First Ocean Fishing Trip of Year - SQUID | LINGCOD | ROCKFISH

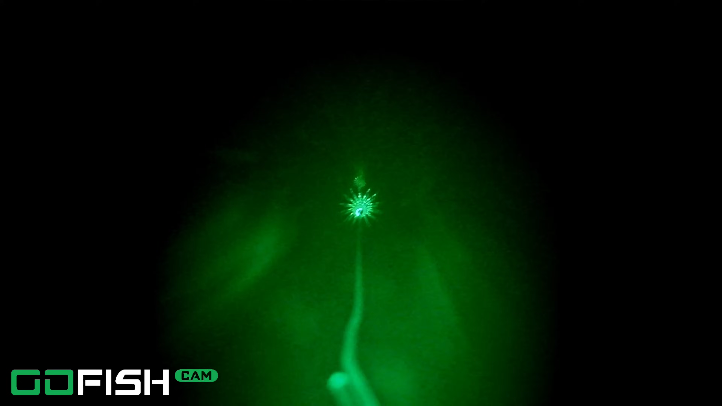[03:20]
It certainly feels from watching this the squid aren't too active or excited about our rig at the moment. We can still learn how to better catch the squid from watching this. I think it's important to not move your line too much up and down. Get it in the zone for two or three seconds, then lift to see if you feel any weight.
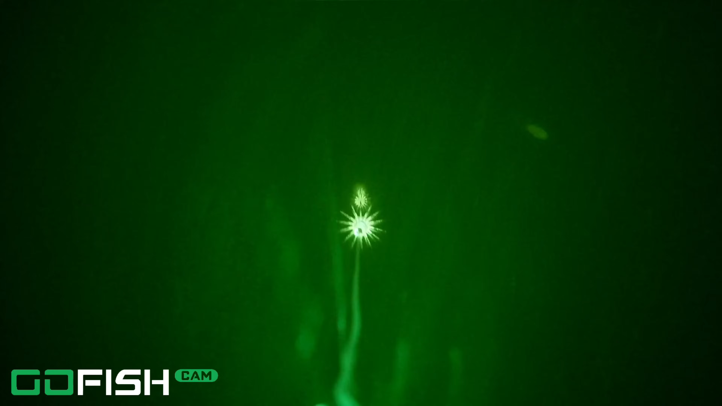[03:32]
If you do, quickly reel. If nothing, hold it pretty still for a couple more seconds and keep trying until you feel the weight of the squid on your line. No squid swimming around in this shot, but I still found it interesting.
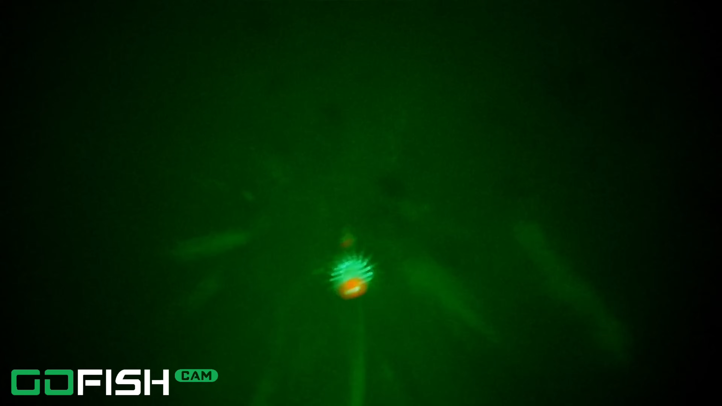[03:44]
See the white area on the ground floor? Those are squid eggs.
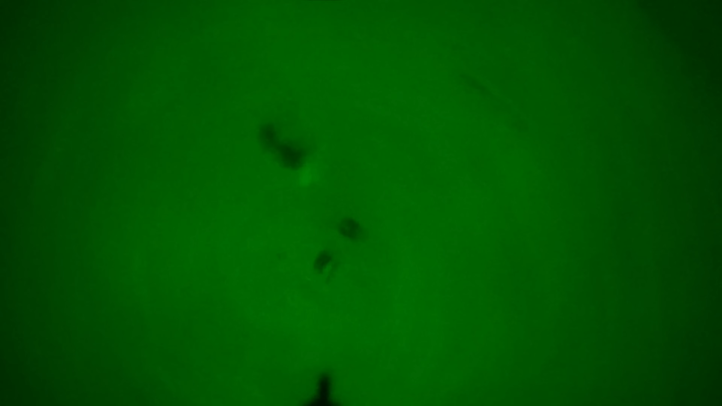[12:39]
We're just hitting the rocks now. Just now though. Here we go. Come on.
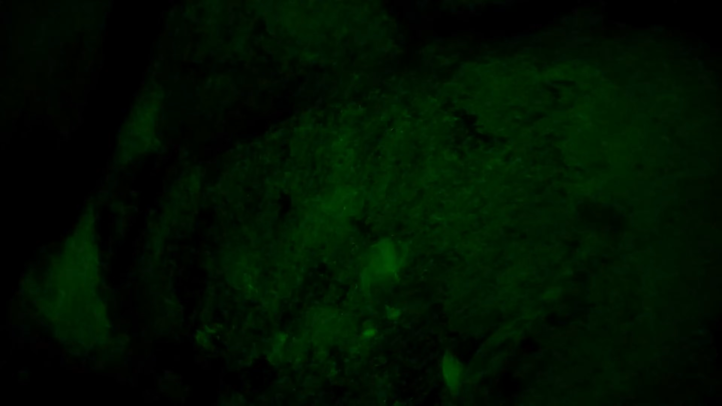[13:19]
Okay. Then we're just hitting the rocks. You, who's hitting the rocks. Bye.